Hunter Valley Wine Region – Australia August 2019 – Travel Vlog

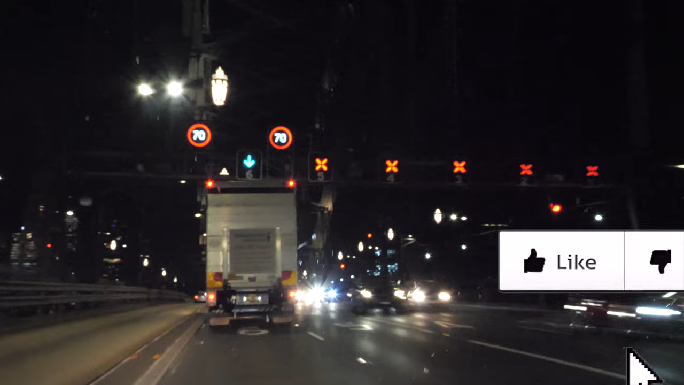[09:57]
We are on Harbor Bridge right now. I want you guys to take note of how two opposing traffics,
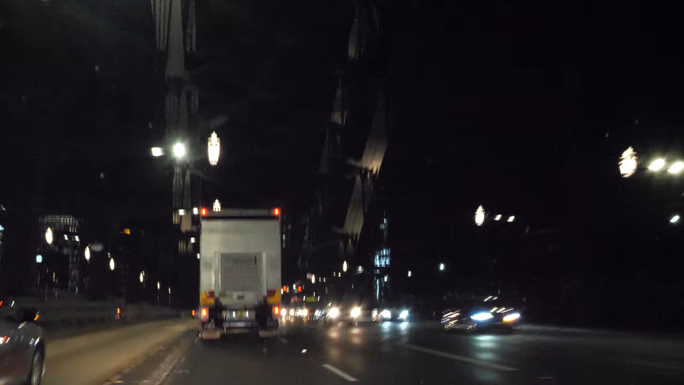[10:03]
there's one and then there's us, there's absolutely no barriers between the two opposing traffic. That is nuts. But here, this one has this sort of
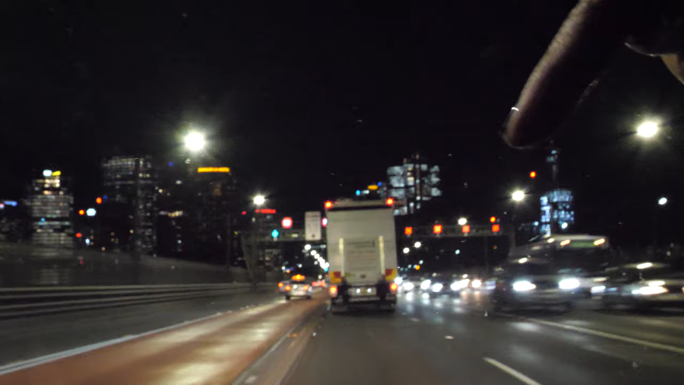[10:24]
what is that, shoulder-like division. But over here, nothing. And then I gotta go right. Definitely gotta get used to, or something to get used to, if you decide. decided to drive over here.